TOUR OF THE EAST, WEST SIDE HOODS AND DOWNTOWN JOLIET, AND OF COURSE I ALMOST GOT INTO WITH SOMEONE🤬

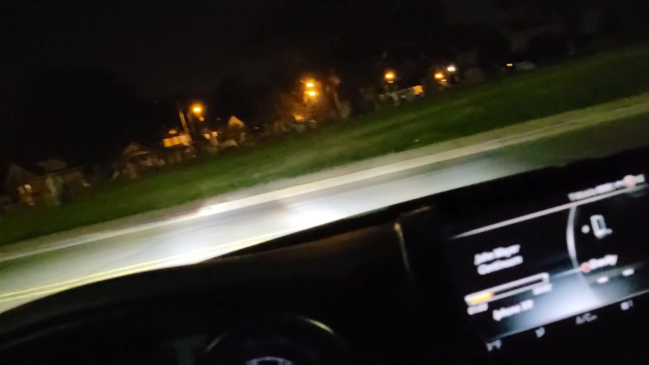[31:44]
but now we're going to take this left we're on in jefferson now
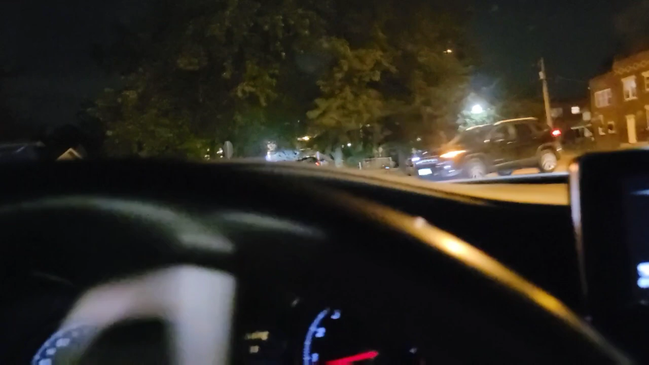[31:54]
and shoot excuse if it's boring y'all but shoot i'm just trying to create content you feel me
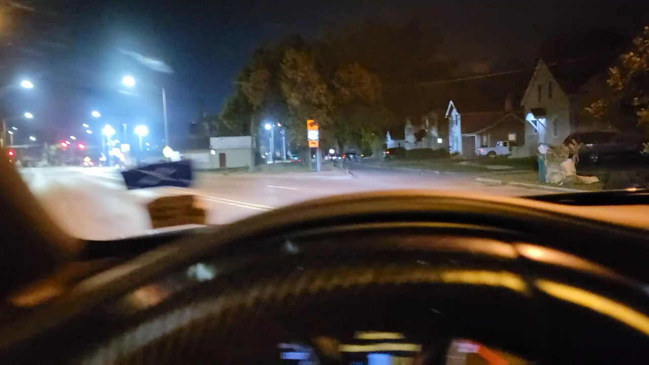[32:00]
i'll be having cameras in people's faces and shit now
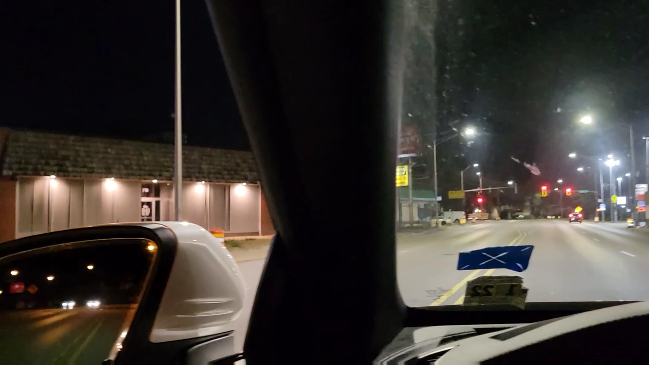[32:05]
oh yeah stain kelly stain kelly i know y'all the real ones know stain kelly that's the west side liquor store right there boy
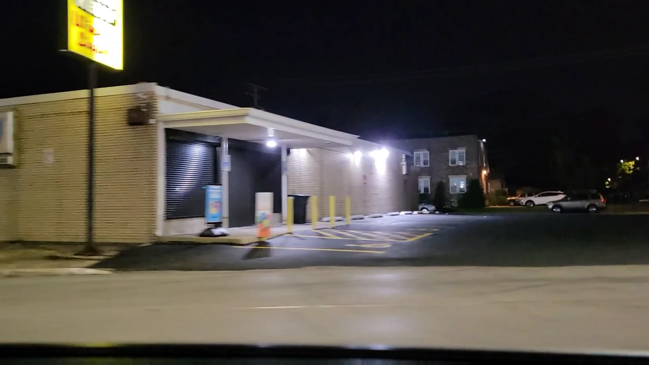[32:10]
man i don't know what happened about marnie they lost all their license to the cars or something let's go ahead and hit this block
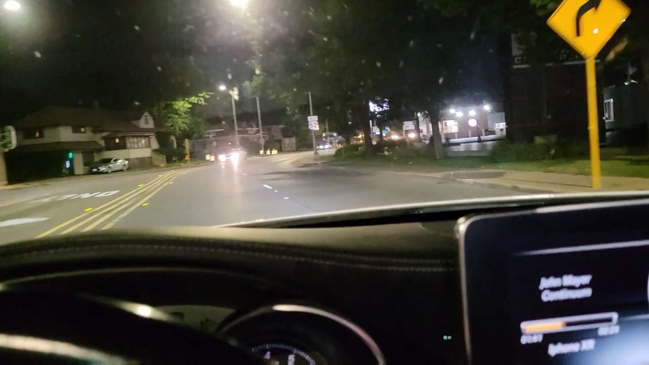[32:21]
this home cut donut's been around for so long so fucking long oh man dollar general hey you know they had a daycare right there i think that's been there forever too what's up doc bye boss
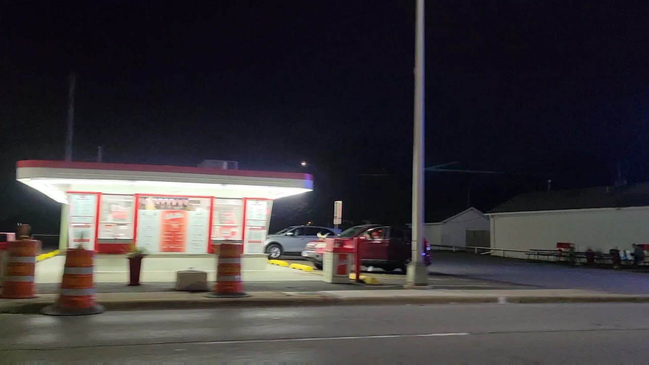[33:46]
ice cream spot open still open god damn motherfuckers out there look at that motherfuckers out there for real yo this is the bar that we would never go to not for us my friends july school been around
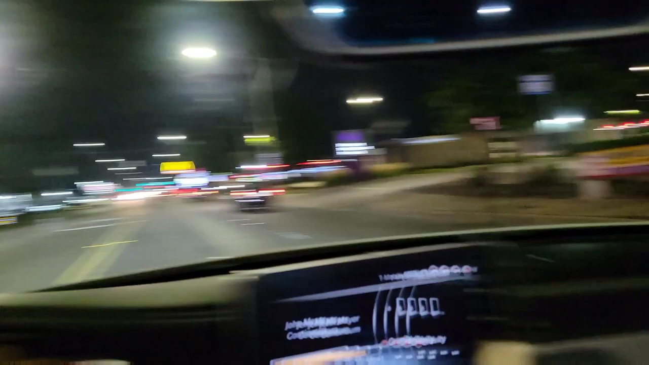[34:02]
currency exchange let me get this right let me see if i'm gonna catch i might catch cutty y'all i might catch cutty
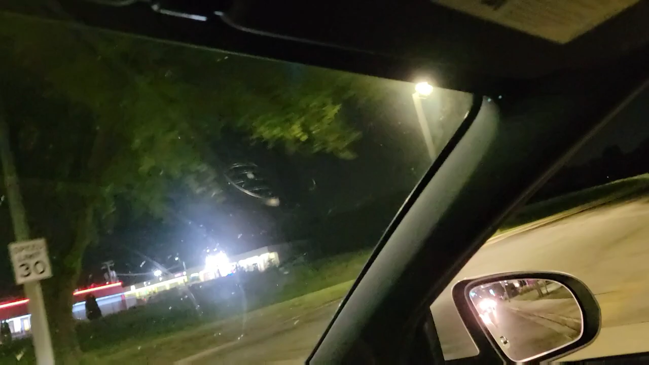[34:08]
this is uh y'all already know what's up this is subs out here this is subs is five
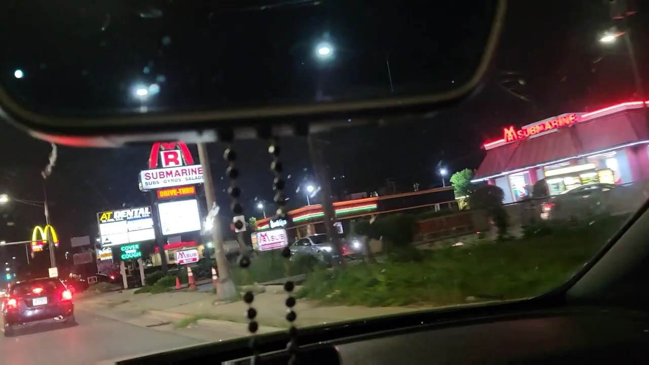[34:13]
if i didn't eat them tacos i would probably stopped here i ain't gonna lie to you i don't see cutty out there
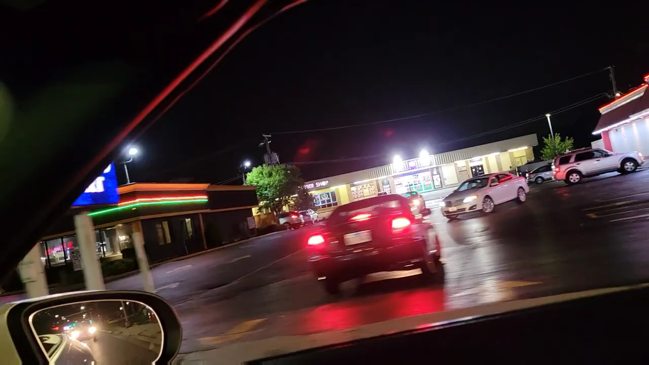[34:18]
i don't see my own pull up you feel me
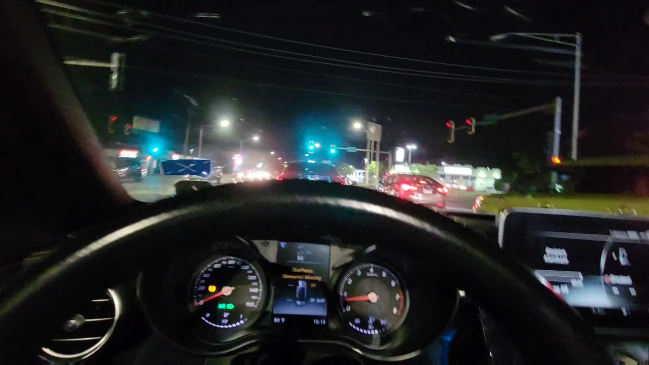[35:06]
that's where i used to go all the time to get my car cleaned then i learned that that's not a smart place to go get your car cleaned big apple's fire too
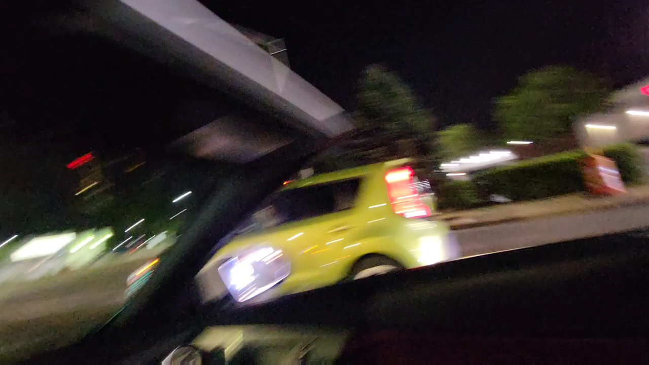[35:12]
y'all can't really see it you have to zoom in but that's a good breakfast spot y'all know the
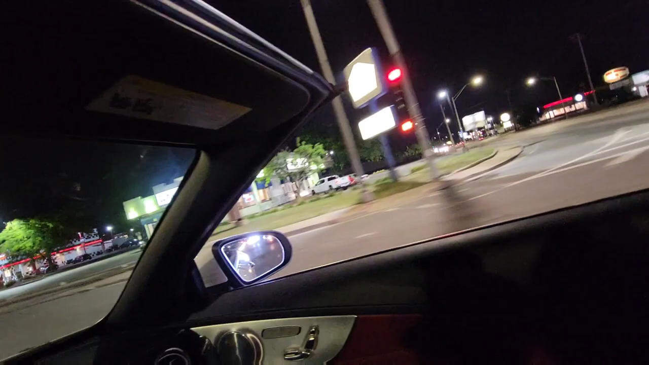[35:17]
legendary white castle boy who still go to white castle who's to go eat at white castle checkers is brand new like
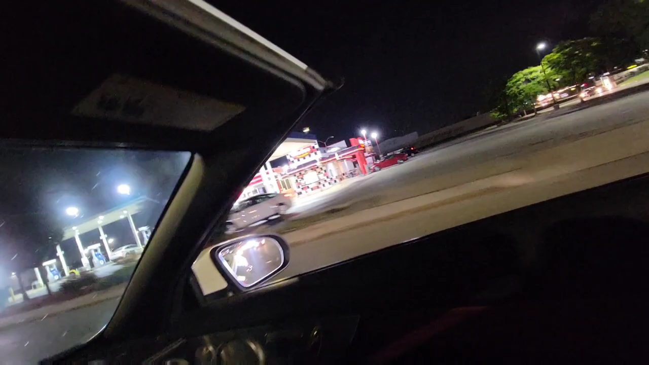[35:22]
what seven years uh i guess it's not new anymore we got big cattle back big cattle
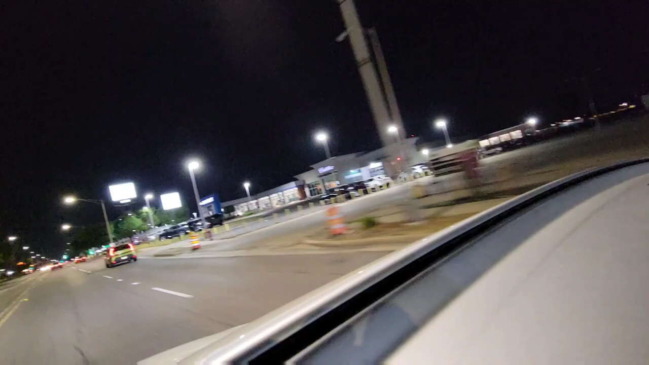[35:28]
shit chevy
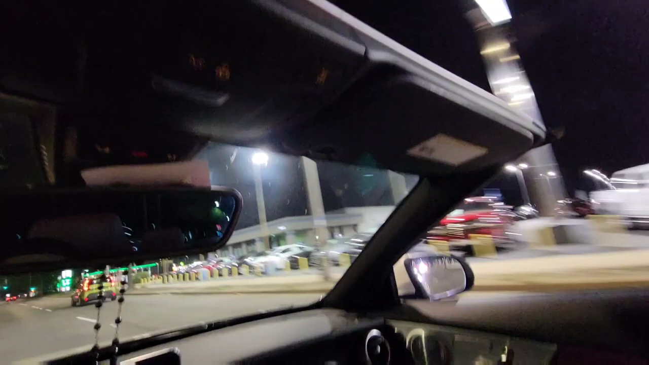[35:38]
chevy gang
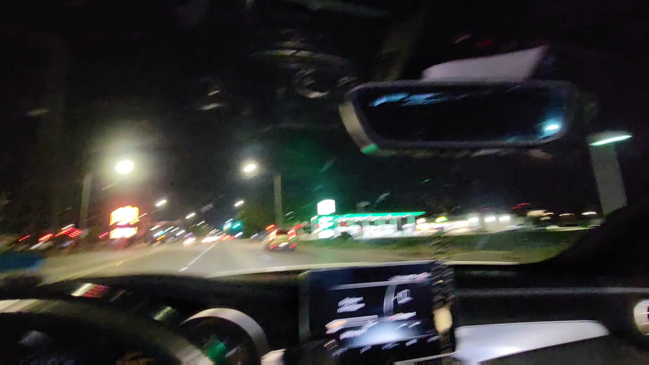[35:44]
big chevy this place has been here forever i still never ate here i hear it's good though oh right there y'all wish i could zoom in for y'all as i'm driving that's that crispy chicken that shit good that shit real good there's golden corral golden corral been around forever too shit
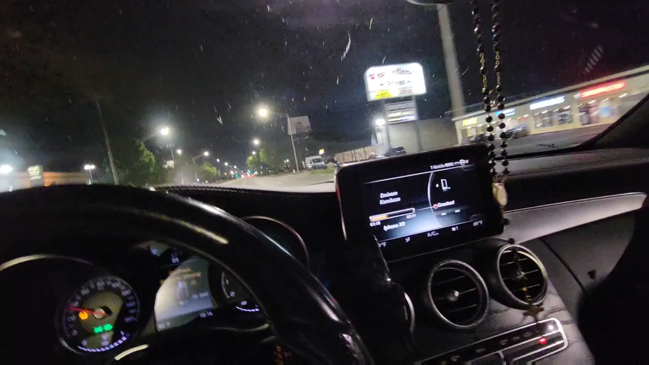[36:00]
there's a lot of stuff that's been around for a minute look they got a Joliet banking trust i ain't never seen no shit like that i didn't even know they had a Joliet banking trust